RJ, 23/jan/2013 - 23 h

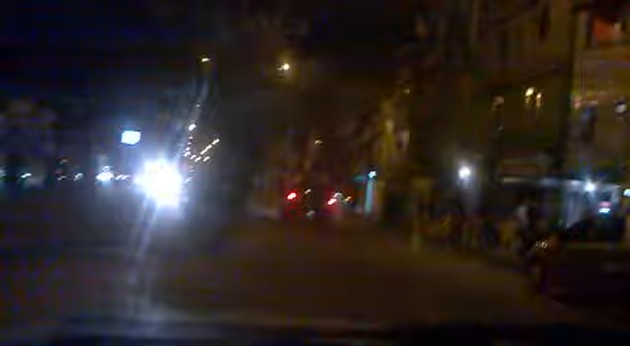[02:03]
Então, ele fica nessa de botar terror. Mas não tem... O cara vai me achar dentro da favela. Aí, fica ameaçando a internet. Não, tu vai vir, tu vai vir. Bom, aqui eu tô em Rio das Pedras, ó. Passando dentro de Rio das Pedras. Mas aí, as rádios não pegam, né, porra? Essas piratas pegam, ó. Como aqui tem muito nordestino, essas favelas, essas comunidades, basicamente, começaram com nordestinos.
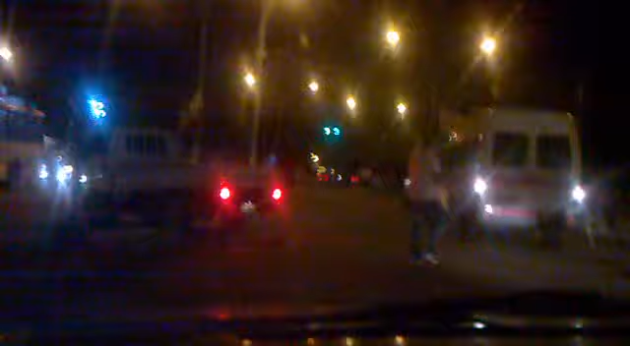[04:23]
O cara mosqueou, mosqueou e não me deixou passar. Não sei se vale esse sinal. Aqui eu não estou entendendo mais merda nenhuma. Eu só quero sair daqui. Música Eu acho que isso não é rádio pirata. Eu acho que é rádio comunitária.